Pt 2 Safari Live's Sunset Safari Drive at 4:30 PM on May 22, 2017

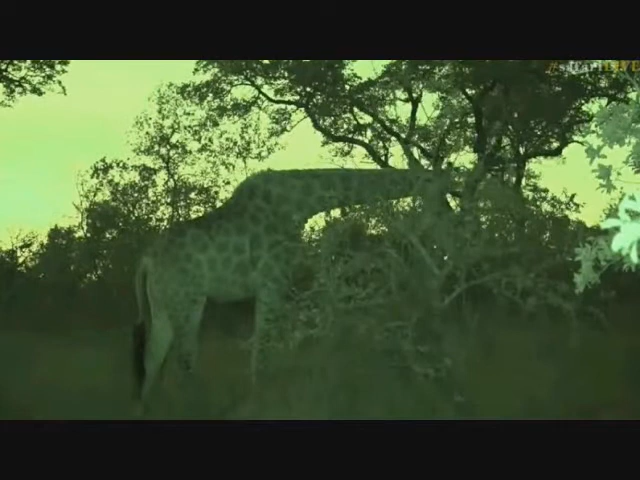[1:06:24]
I do indeed and what a fantastic expansion of our world the infrared light has given us you've spoken about skulls with Tristan he has an animal with a very peculiar skull very large and very long and of course in Tristan's tent home to the stingless bees
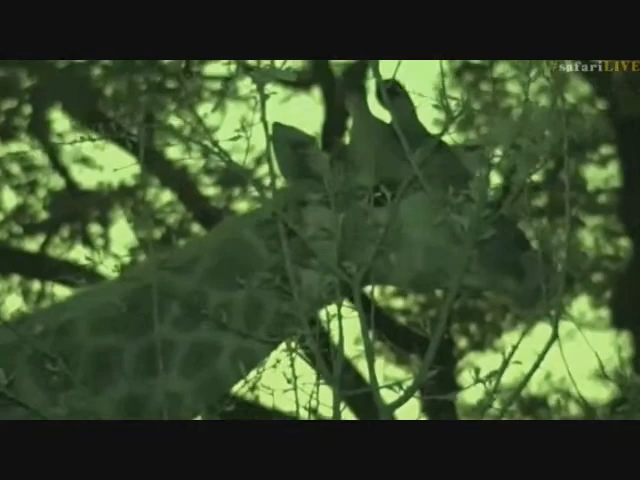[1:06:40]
that James loves so very much and is so very fond of the interesting thing is to see the reflection of the infrared light and yet all that animal
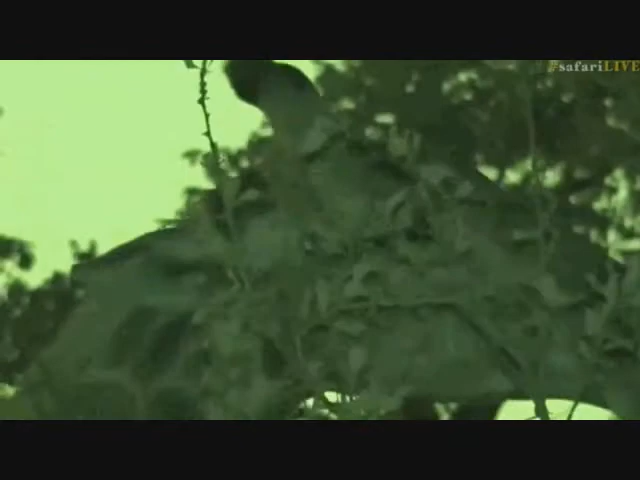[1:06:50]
is seeing just like I'm seeing if I turn back and look at it is just a gentle red glow so it doesn't bother them in the slightest
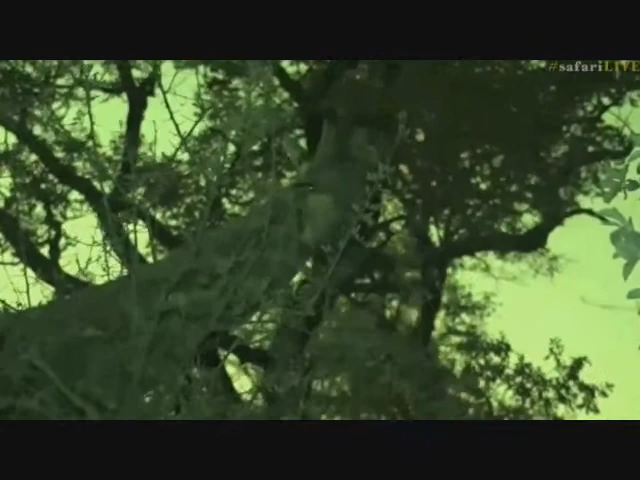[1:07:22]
wonderful you can actually see so much detail her eyelashes
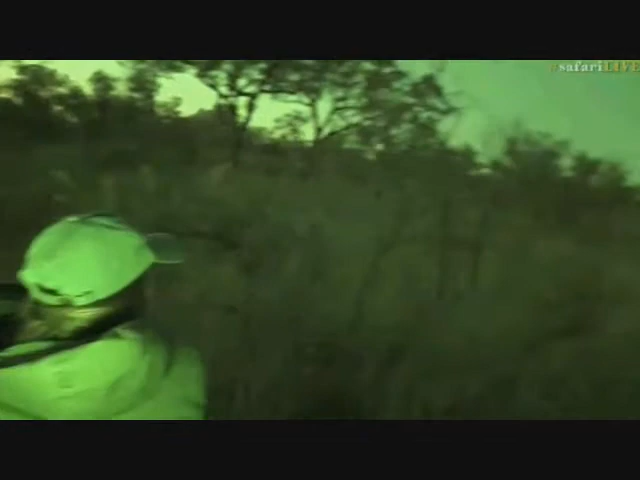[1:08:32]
can you see her there Craig yeah brilliant thank you
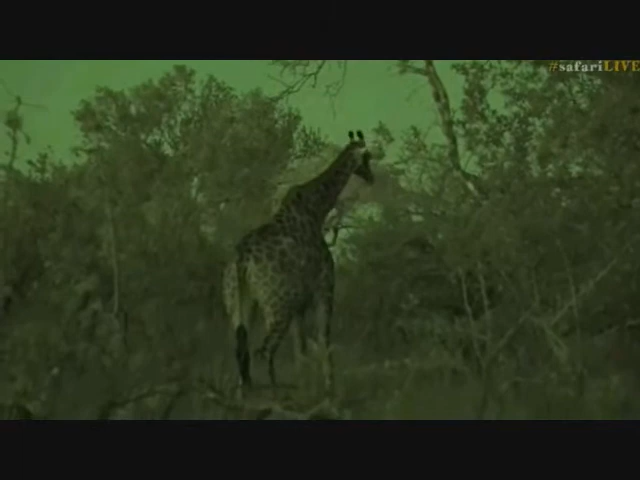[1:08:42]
that's better and there's actually about four of them around us I can only see the one at the moment but hopefully they'll stick around for the sunrise safari as well so we can spend a bit more time with them because I think this female's
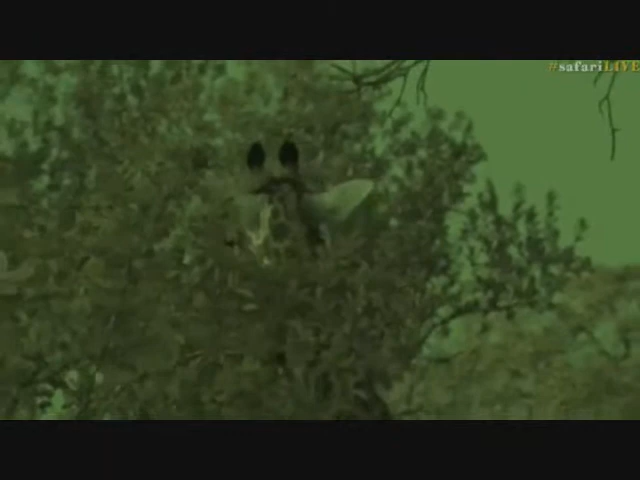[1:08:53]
going to vanish off shortly she's been quite patient now though I think giraffe have the most beautiful tails don't you
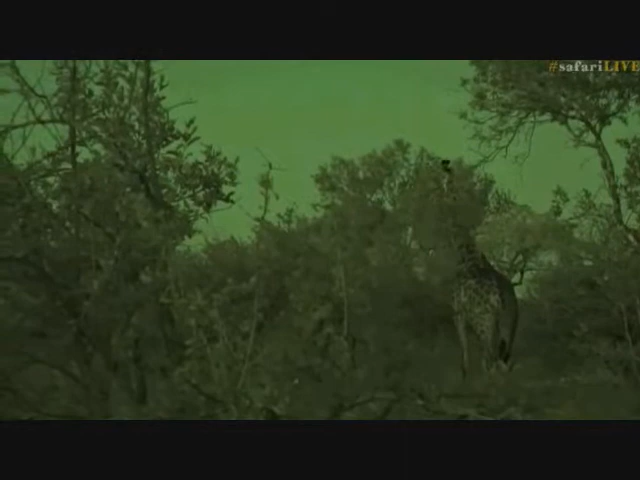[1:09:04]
they don't look ridiculous in the way of a lot of tails of the large animals it is a little bit difficult to see though at this distance in infrared
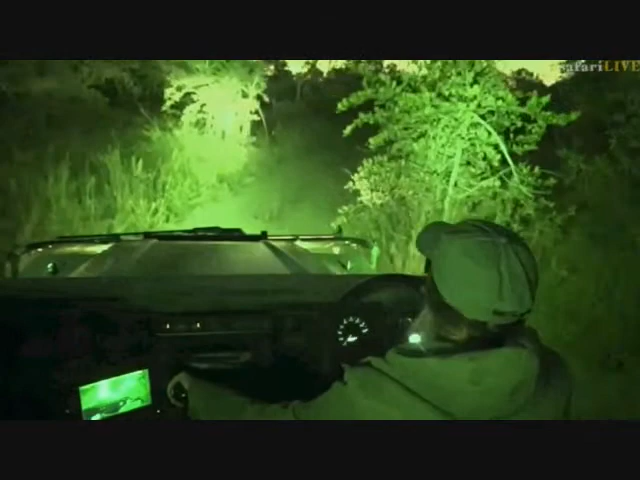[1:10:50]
but not as well as something like a lion or a leopard or a hyena an animal that is nocturnal so one of the big reasons why we don't use spotlights or any kind of lights on the animals the diurnal animals is because it actually dazzles them they're not equipped to cope with it but for something like a lion or a leopard or a genit or a civet anything that's nocturnal the reflective layer at the back of their eyes the
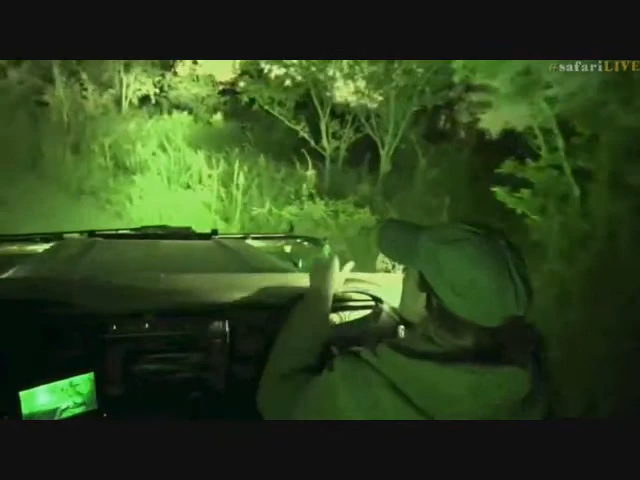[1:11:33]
that the light doesn't dazzle them but it does dazzle the diurnal animals which is why we don't spotlight them because that ultimately can put them at risk of attack by
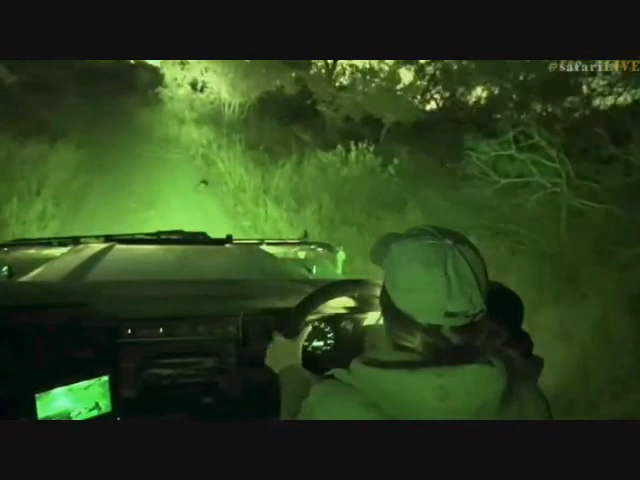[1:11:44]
predators because it'll take them quite a while for them to regain their night vision it's like if I turned around now and shone the spotlight straight in Craig's face he wouldn't be very happy with me at all in fact I might be in serious trouble and he wouldn't be very good at filming because he wouldn't be able to see have a look at some documentaries I'm not I'm not going to go into detail hello Ellie's I'm not going to go into detail as to which documentaries but have a look at certain documentaries if you see
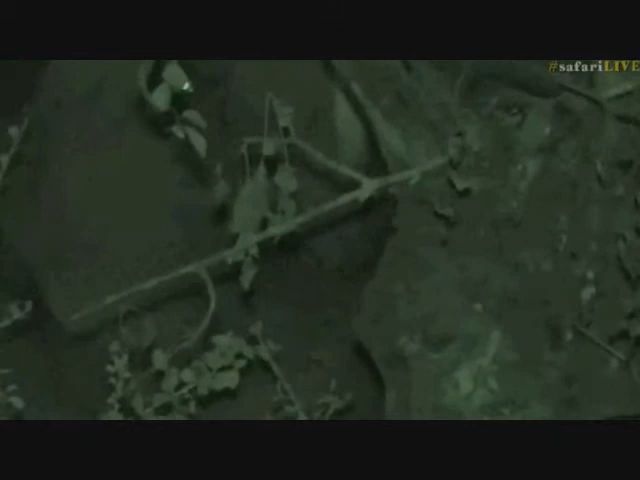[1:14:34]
I've had one or two moments like that where I found an elephant fast asleep this place is just teeming with elephants
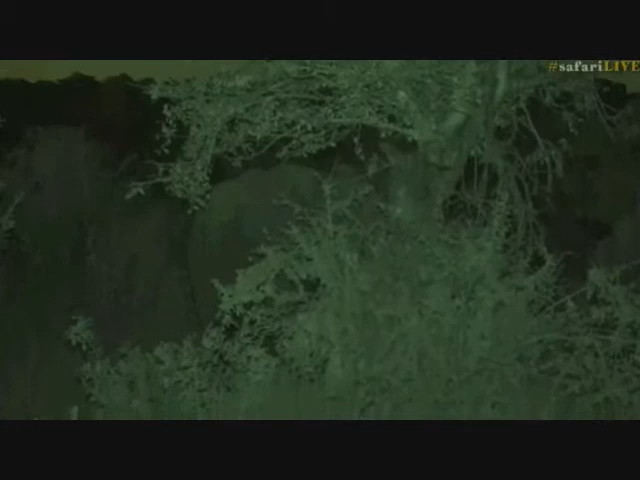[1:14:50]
let me shift slightly this isn't the most fantastic of views and as it starts to get completely dark then I'll probably move away just because it's quite difficult in infrared with this number of animals to keep track of where they all are so I can't behave in the way that I might normally when I can see the elephants like now for example there's a big female coming out in front of us and I don't want to end up blocking her I can just see her now in the dim light
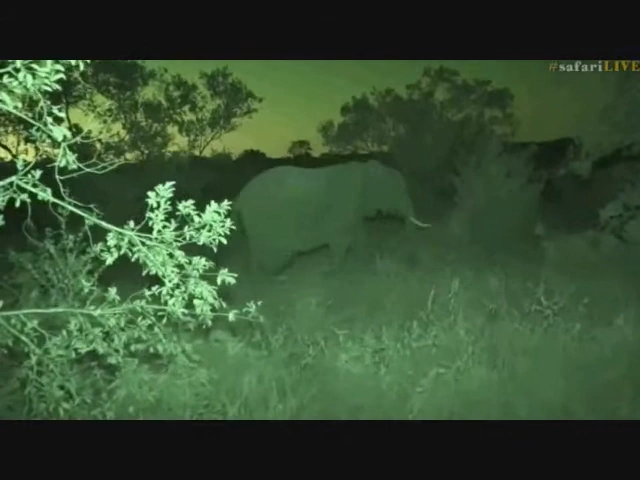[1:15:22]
but in total darkness I could easily have got in her way Johnny no elephants can't jump it would put too much in the way of impact on their bones adult elephants cannot jump they are however very agile creatures they can climb up certain things they don't naturally jump but they can climb over obstacles they are surprisingly agile
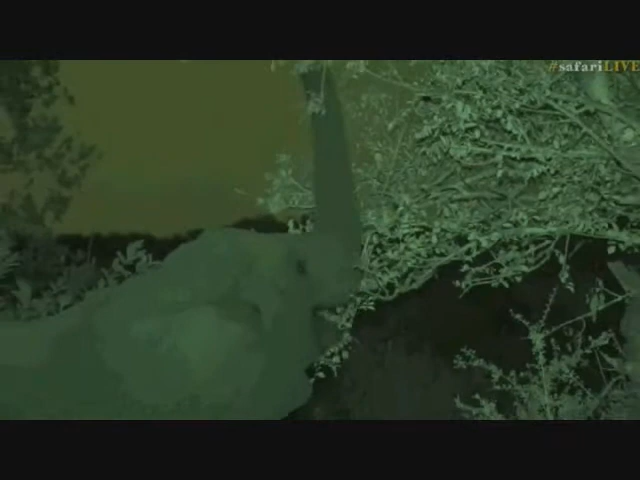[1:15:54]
and essentially what I keep reminding myself is anywhere that a human being can go on two feet so without actually actively climbing using our arms as well an elephant can go as well and I found elephant dung in the most bizarre of places right up on the top of what we call in South Africa kopis which are essentially kind of rocky hills or hills made up essentially of rocks and I've managed to find well I have in the past found elephant dung up there so they are very agile creatures and watching them climb up and down